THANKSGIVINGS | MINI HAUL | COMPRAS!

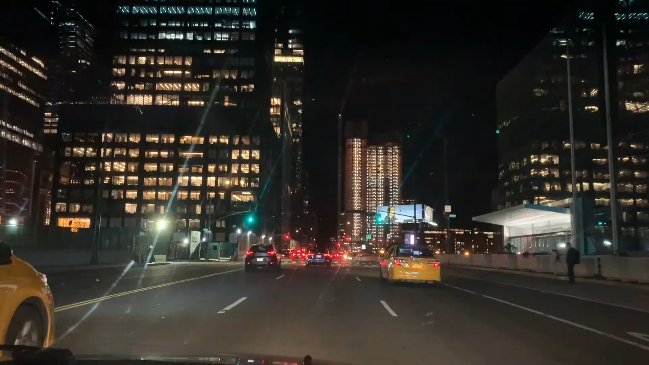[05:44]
Miren qué bello se mira todo este lucerío. Este es el West Side de Nueva York. Ay, qué bonito está allá adentro. No vieron. Todo decorado de Navidad. Ya van a ver, ya van a ver.